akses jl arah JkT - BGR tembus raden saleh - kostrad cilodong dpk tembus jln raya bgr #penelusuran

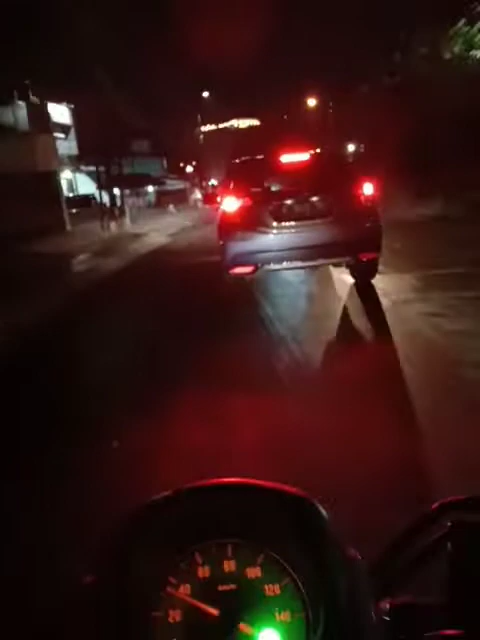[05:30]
Di sini pantauan arus lalu lintas di Jalan Prabu Siliwangi,
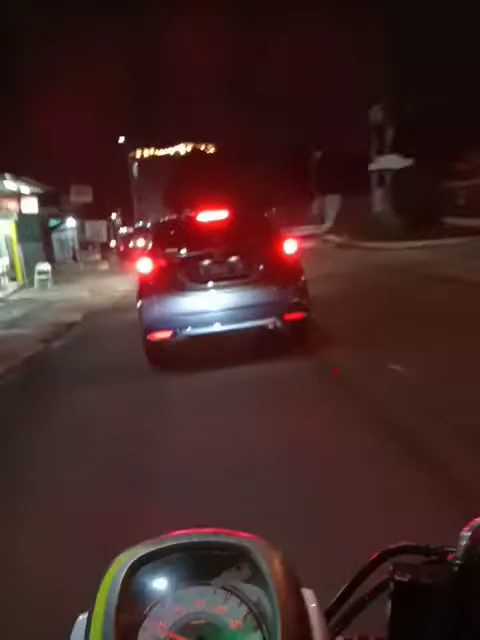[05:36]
Depok, Jawa Barat ini terpantau masih ramai lancar ya, saudara.
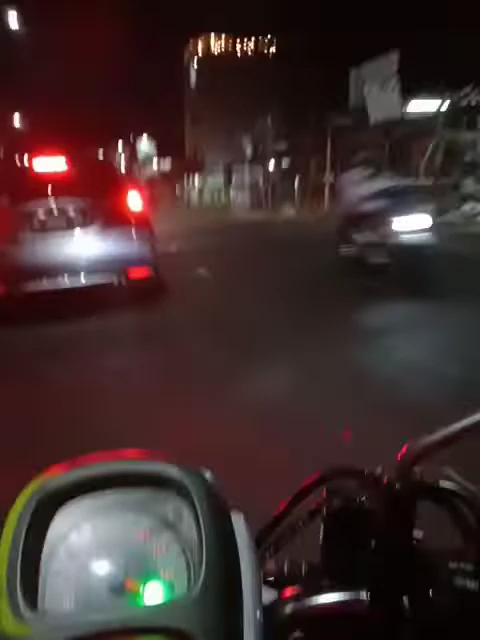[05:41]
Nah, ini kalau ke kiri ini kita lihat, ini kalau misalnya ke arah Bukit Toko Perumahan ya, saudara, ya ke sini ya, terkenal dengan jembatan panusnya yang paling legend sejak peninggalan kolonial Belanda. Di sebelah kiri ini kita gak usah ke kiri ya, kita langsung berbelok ke kanan ya, saudara.
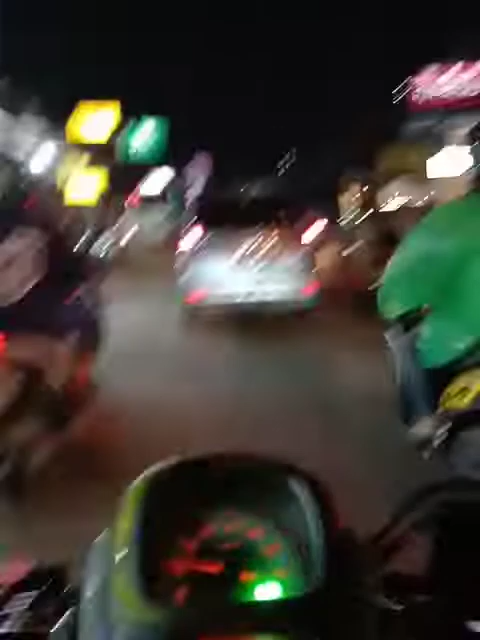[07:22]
Saudara ya, pasar swalayan dan mainan anak, saudara. Wow, ini sudah, ini depan sana nih ada papan reklama GTV ya.
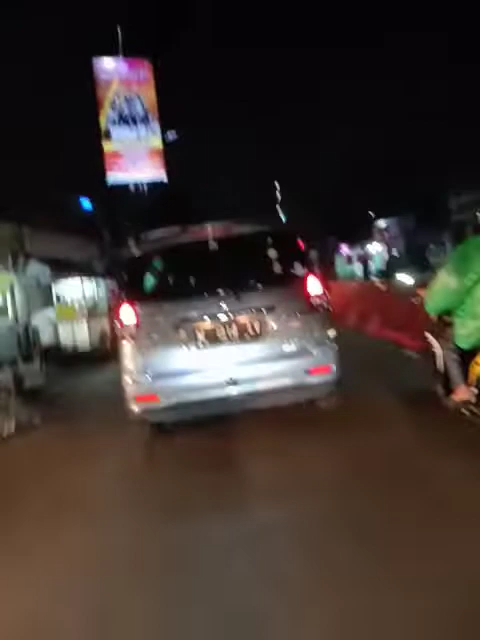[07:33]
Sekali lagi udah ulang tahun ya, udah 20. Wow, selamat ulang tahun GTV, semoga banyak musik dan sukses selalu ya.
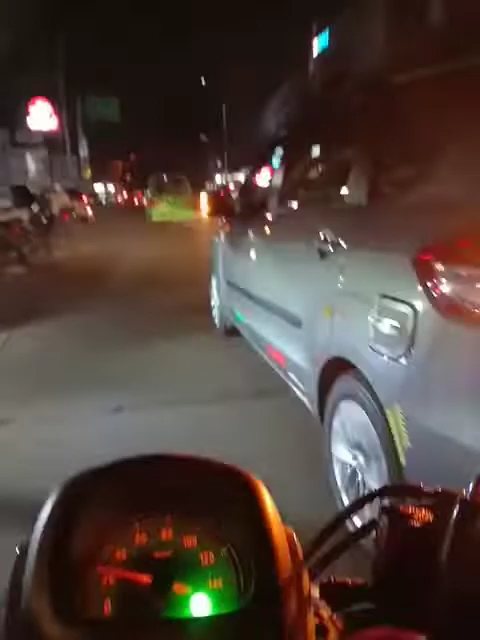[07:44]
Oke, ini kalau ke sini ke arah Depok 2 Timur, Cisalak, Cimanggis ya, kita lurus ke studio TVRI Cilodong, Cibinong, Depok, Jawa Barat, Indonesia. Ini mobil tak menerwai gimana sih?
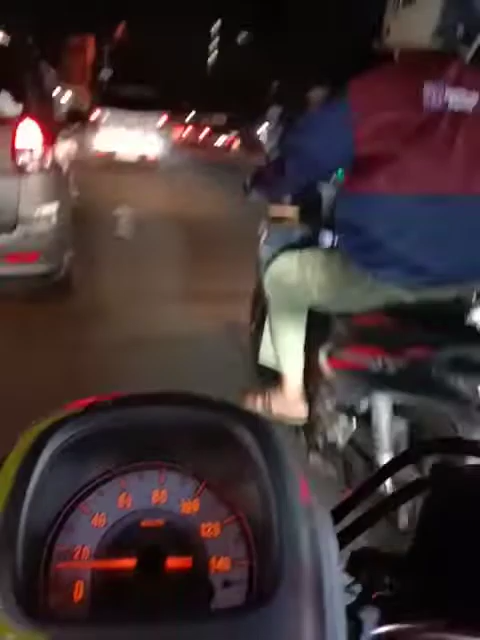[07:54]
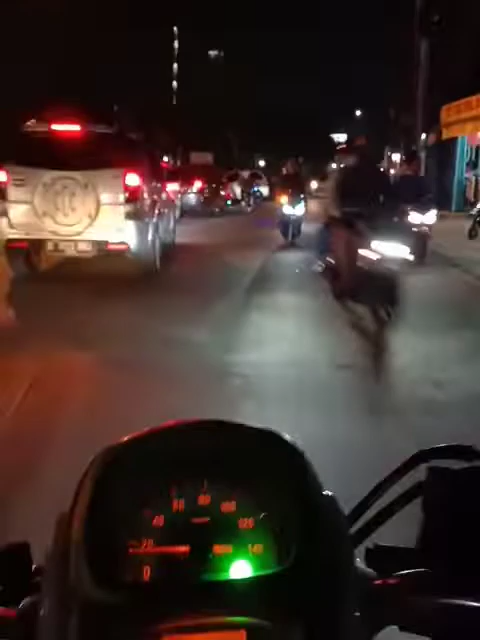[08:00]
Nah, ini di sebelah kiri ini. Oh, di depan sana ada keren apa ini? Wow, ini kayaknya ada yang mau bangun mall ini, atau pusat pembelajaran kalau nggak salah. Nah, nanti itu di episode selanjutnya ya, saudara ya, kalau tidak ada halangan ya.
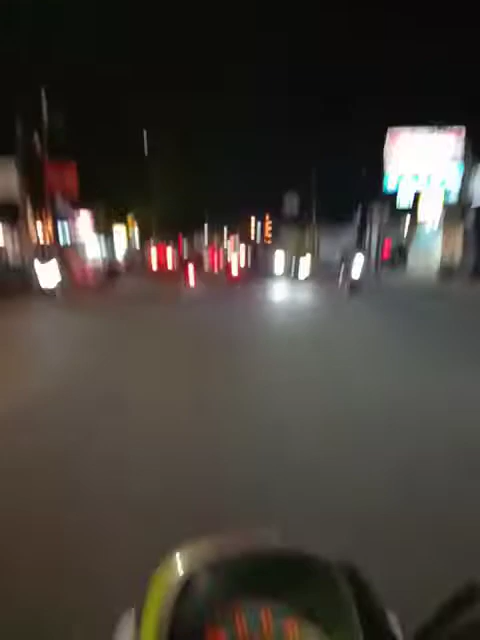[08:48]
Ini kalau kita nanti ke arah ruas jalan provinsi ya, mau masuk ke jalan ini, ruas jalan provinsi. Ini kayaknya di sebelah kiri ini kayaknya ada yang membangun apa ya, jangan-jangan kayaknya besar sekali.
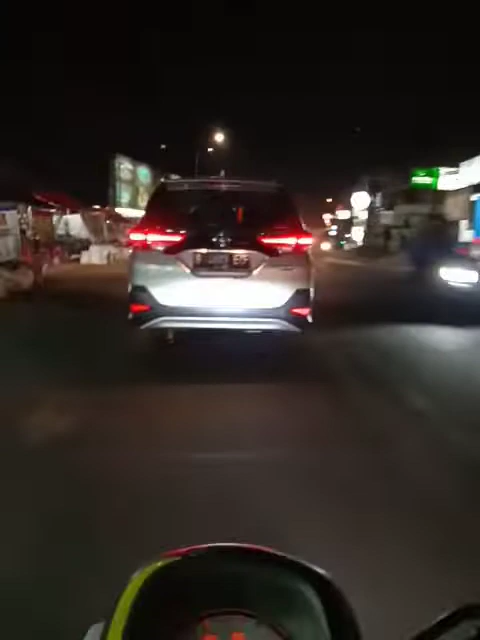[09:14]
Siap-siap kita mau berbelok ke kanan ya, saudara ya,
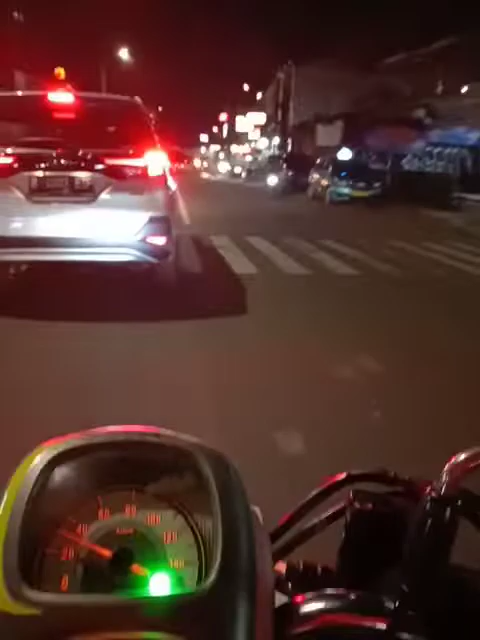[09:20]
ke arah Studio Alam Cilodong Kostrad, saudara ya. Oke. Mana sini? Kurang ajar. Oke. Carfil tetap yang terbaik. Prima Fresh Mart ada di sebelah kiri ya.
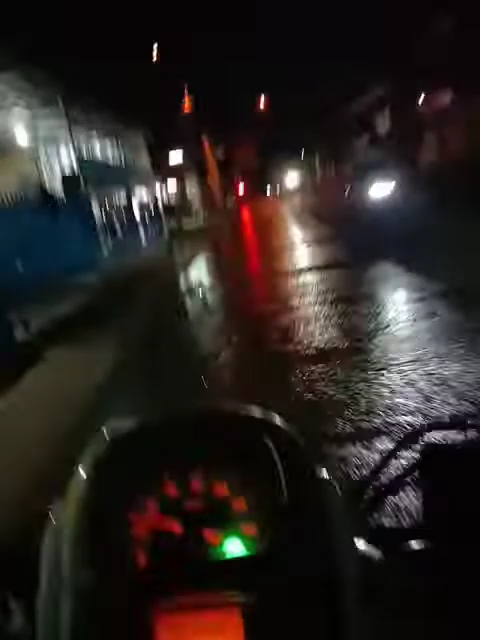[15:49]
penelusuran akses jalan dari arah Jakarta Depok Bogor via jalan raya Bogor Jawa Barat Indonesia ya. Nah ini kalau dari arah
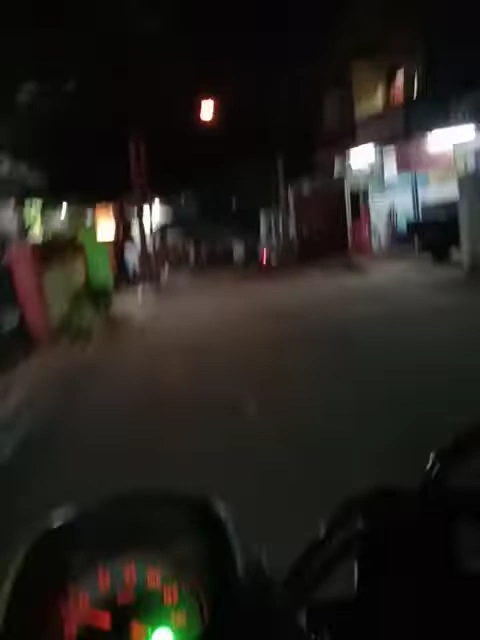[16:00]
Pasar Minggu Kota Depok, setelah Kota Depok oleh Iskandar, setelah jalan Siliwangi, nanti ada jalan terlama ya.
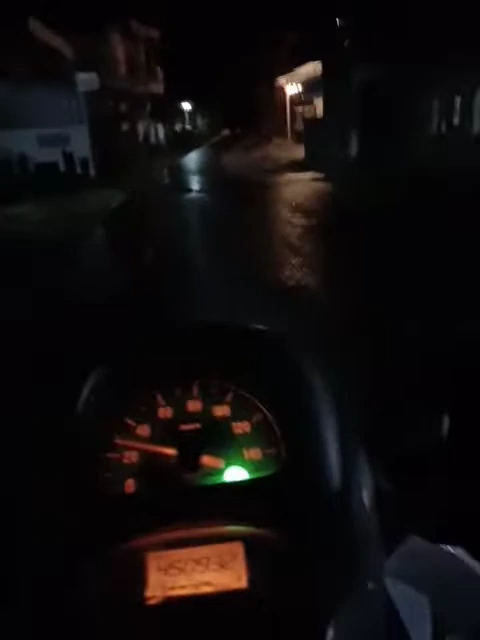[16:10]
Nah itu kita belok ke kanan tajam ke arah Jalan Raden Saleh. Setelah dari Raden Saleh terus Kalimantan Cilodong dan Jawa Barat Indonesia. Dan tempatnya di sini ya, berbelok ke kiri ya, ke arah Kostrad Cilodong dan Jawa Barat Indonesia. Nah ini yang pertama. Nah,